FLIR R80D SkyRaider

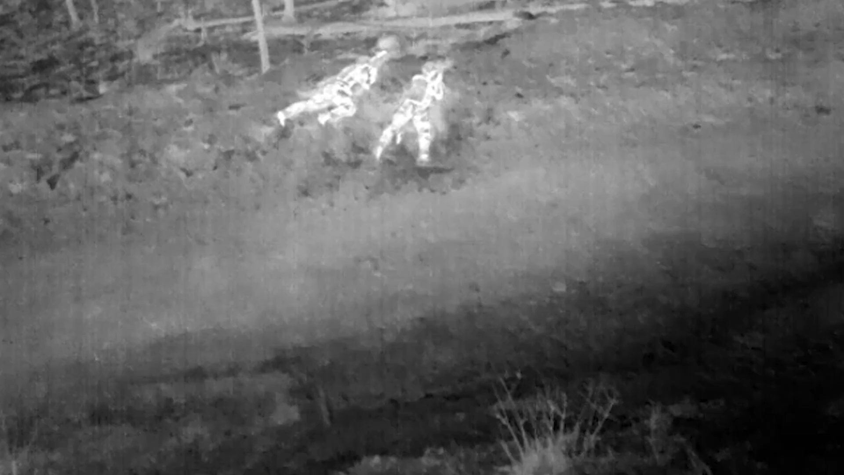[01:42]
Wildcard 2-1, Sky Raider 1 has eyes on the pause and we're pushing.
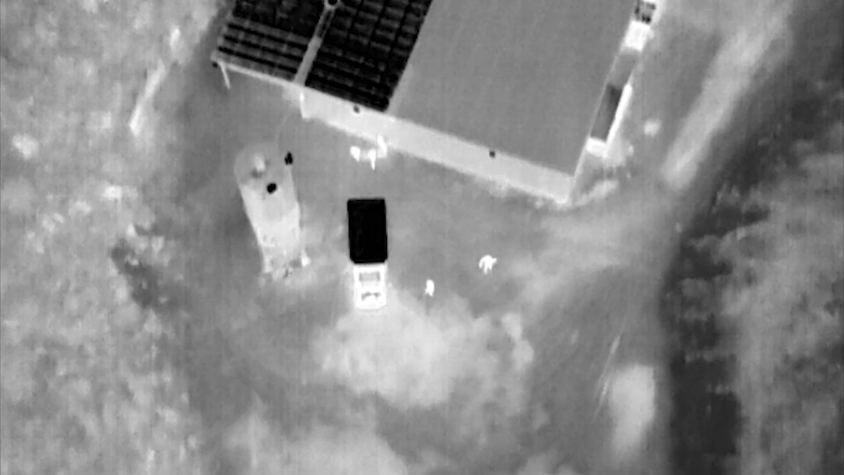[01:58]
Sky Raider 1 has eyes on four packs, west side of the building, appear to be loading a box truck.
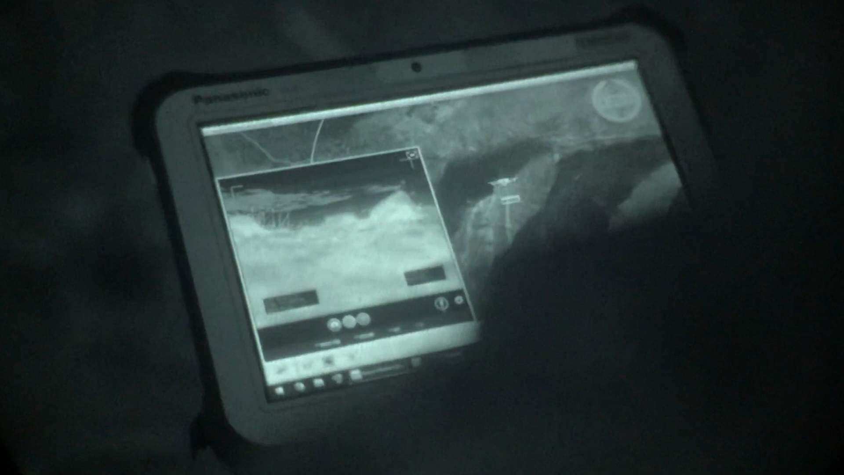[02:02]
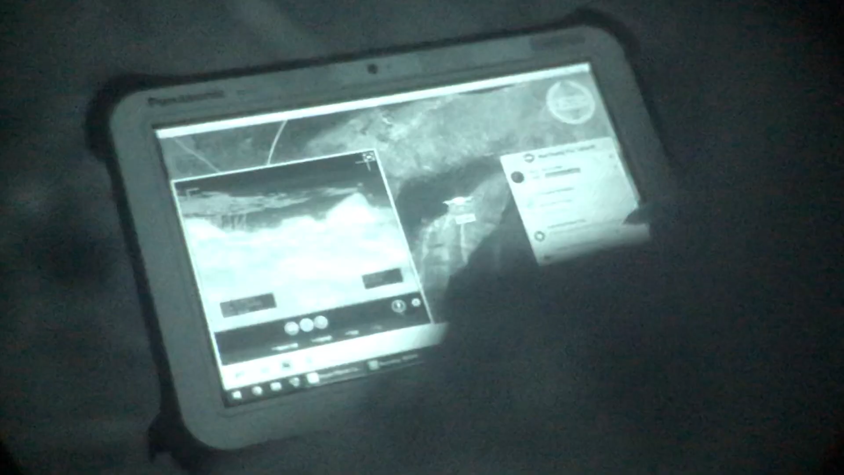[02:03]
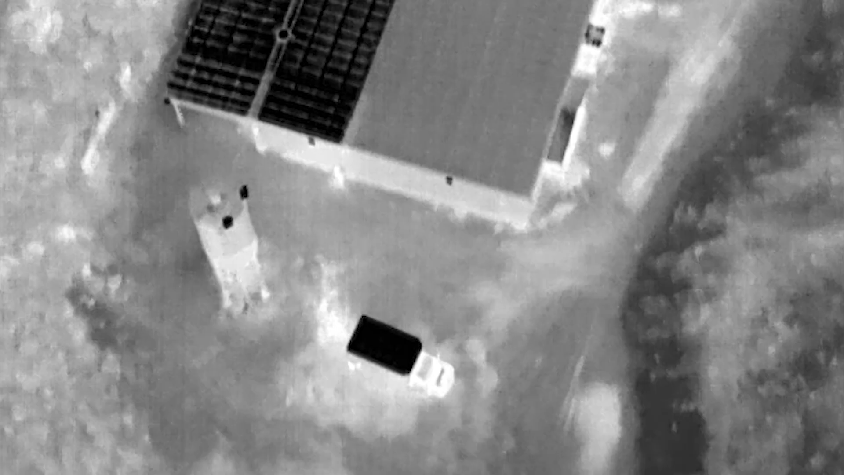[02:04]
Bad Karma, Bad Karma, all four packs loaded up, box truck moving your way.
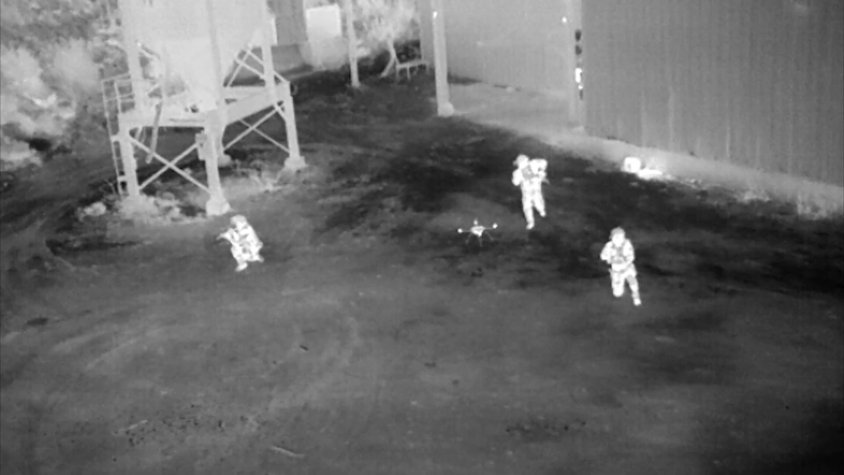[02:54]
Wildcard, package secure. It's all yours. We're pushing on the secondary. Roger. Staying clear.